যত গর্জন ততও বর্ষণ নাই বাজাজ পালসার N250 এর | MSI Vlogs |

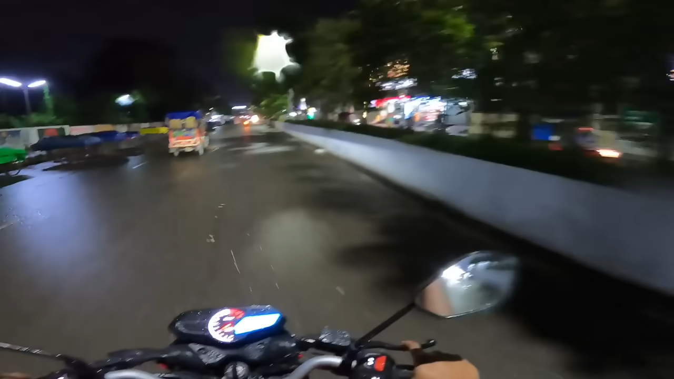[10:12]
গুড়ি গুড়ি বৃষ্টি পড়তেছে, এর মধ্যে বন্ধু তো চলে গেল গাড়িতে, আমি আবার বাইকে রওনা হয়ে গেলাম। আর ঘটনা যেটা সেটা হলো, সময় এখন হচ্ছে কটা বাজে, 9:02।
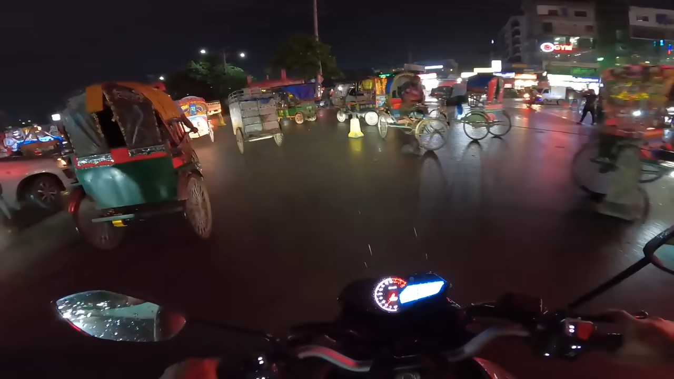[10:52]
আর এখান থেকে আমি ঘুরবো কীভাবে, এটার রাস্তার এটা আবার কী কাহিনী করছে, এখন কোত্থেকে আমার ঘুরে আসতে হবে কে জানে।
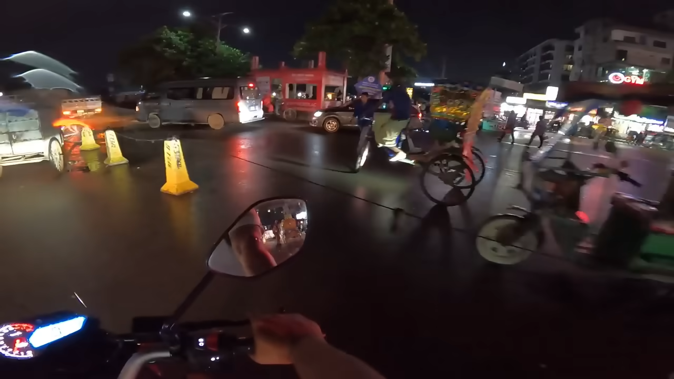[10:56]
ও না, এই দিক দিয়ে তো অনেকেই ঘুরতেছে,